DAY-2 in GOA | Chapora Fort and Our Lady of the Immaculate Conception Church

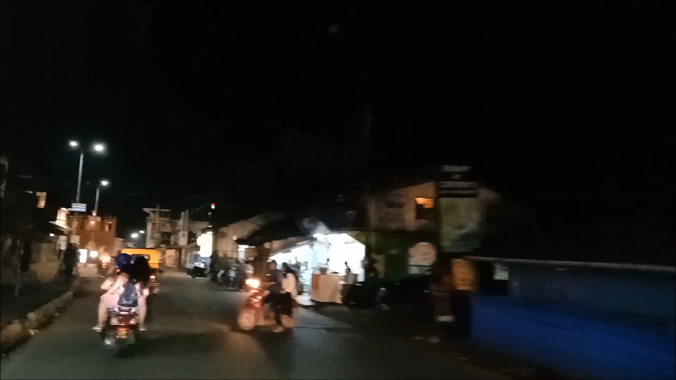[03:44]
At night also, the city looks equally amazing. The streets flourished with people.
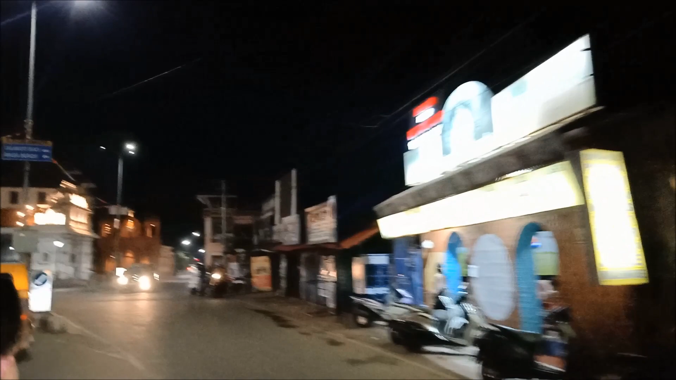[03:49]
The roads get jam-packed. A maximum number of people were going to Tito's,
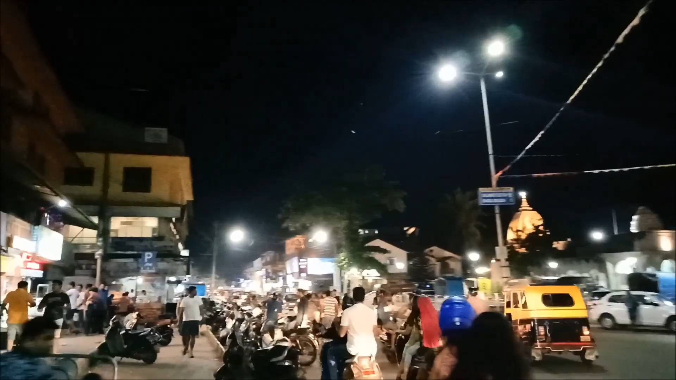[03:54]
which is also a major attraction of Goa's nightlife, which is almost always crowded.
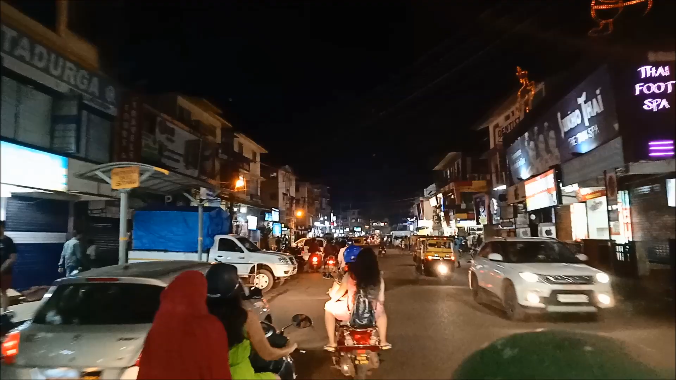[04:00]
So, we eventually came to a decision to go to a beachside restaurant at Baga beach and have our dinner.